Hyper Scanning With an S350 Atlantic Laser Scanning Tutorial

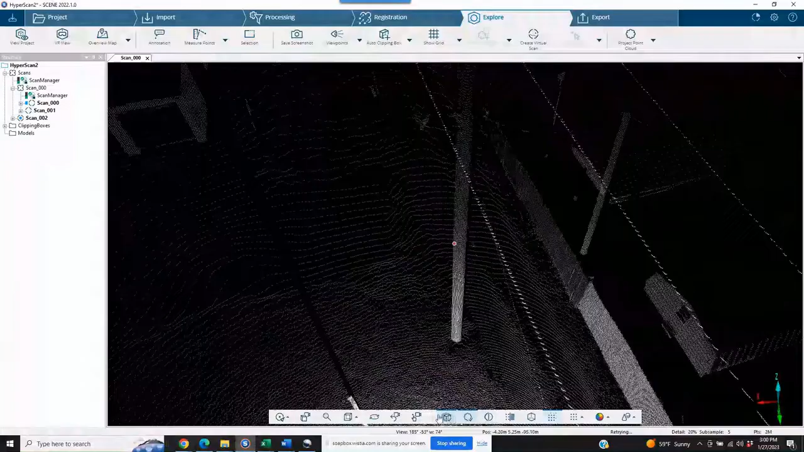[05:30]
right normal data we'll climb up here towards the top
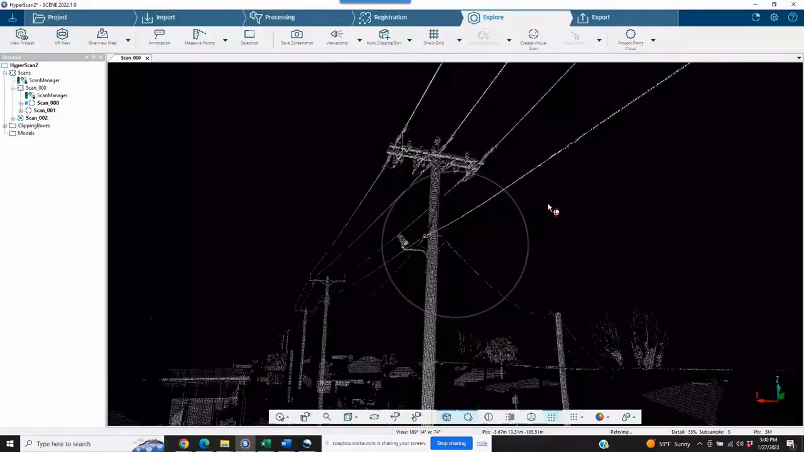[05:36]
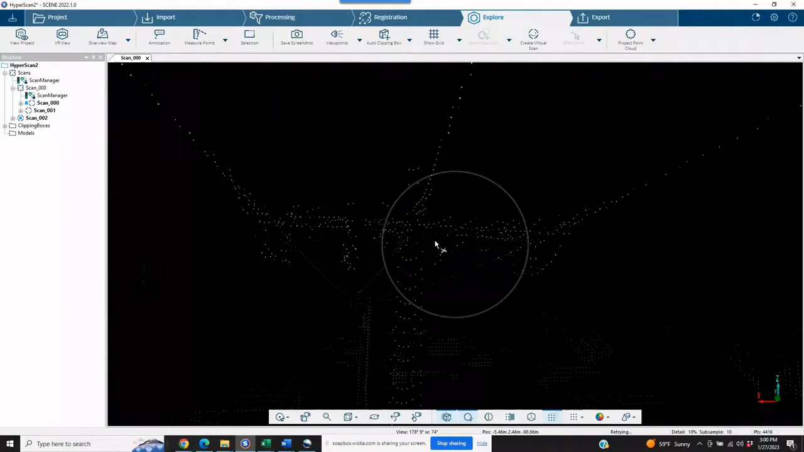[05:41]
look at what our coverage is again the power pole itself the height we're
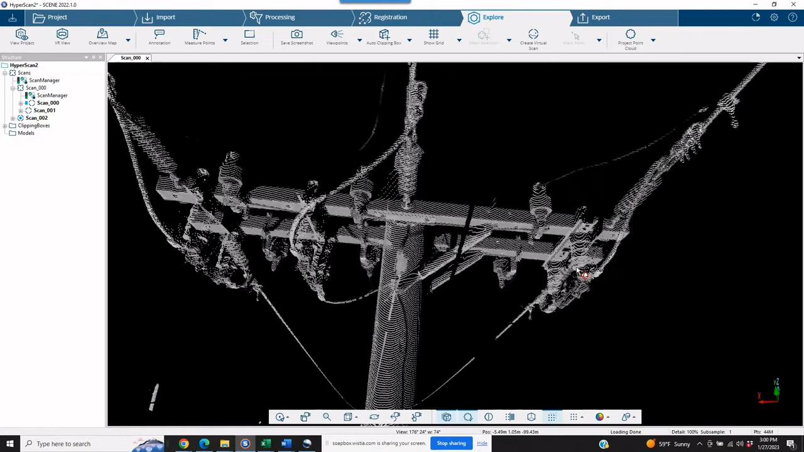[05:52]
all familiar with this is data that you would normally see and it may be detailed enough for you to pull some measurements you might not be comfortable with some of the measurements
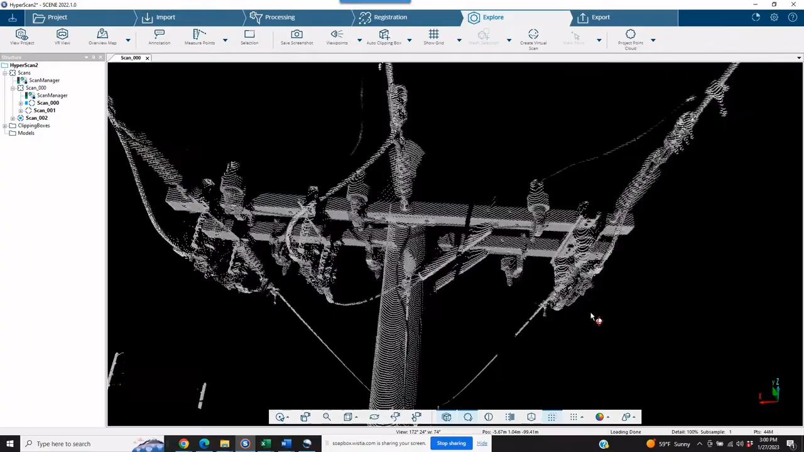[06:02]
that you're getting off of it now let's go ahead and open up the hyper scan and see how that looks immediately
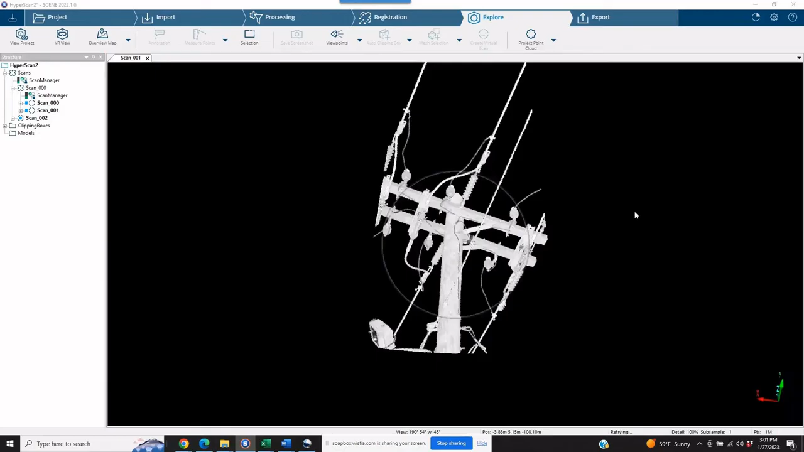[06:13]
you can see the coverage is just tremendous so much better than what the original scan was there is a million points laid right into just this top portion of the pull from the hyper scan i think we'd all agree that
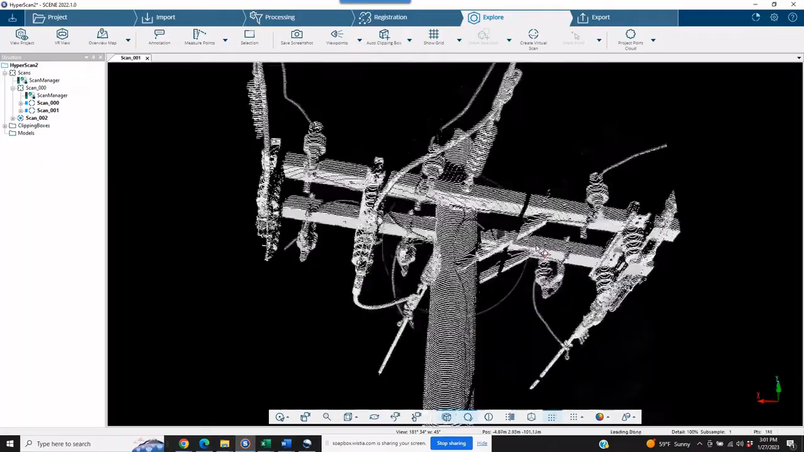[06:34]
if you're going start pulling measurements off of something that's that far away this is just a much better visual there's much more coverage and you you just have a better idea of what that measurement is really going to be so
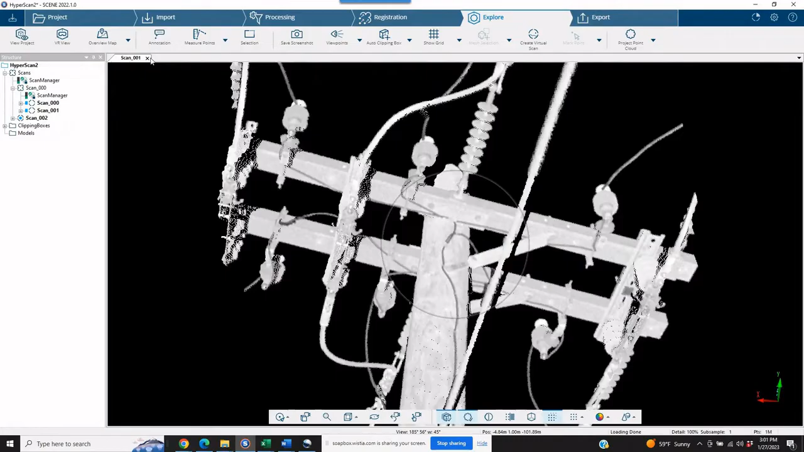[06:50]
uh lastly we went ahead and created a project point cloud and we can go ahead and take a quick look at what that looks like we created a clip box and
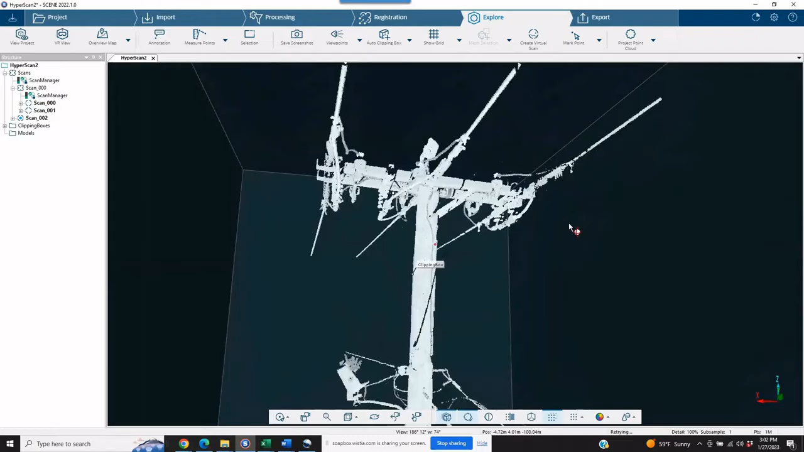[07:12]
data on the top you know you're going to obviously create a clip box you're still i think going to be very very happy with the change in the
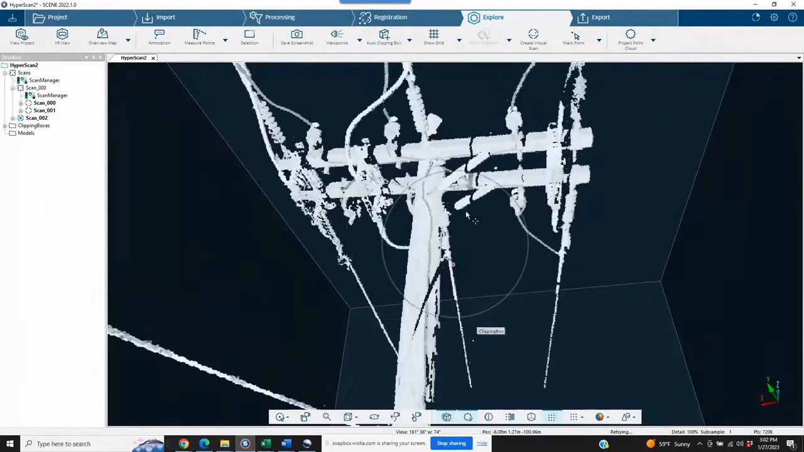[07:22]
way that this data is coming across much more comfortable in where you're going to be grabbing measurements and just the the saturation of that particular location you can do this on multiple different uh locations from the scan project we can do this on the other side of
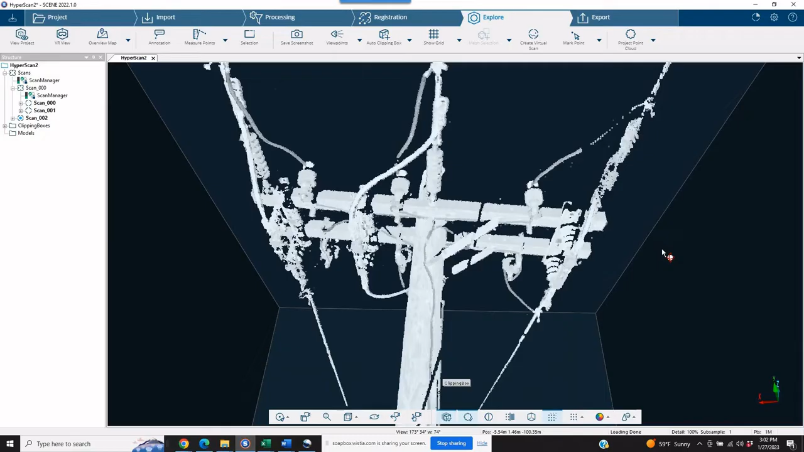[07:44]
the power pole just numerous times and really really paint a lot of laser points onto the top of this power pole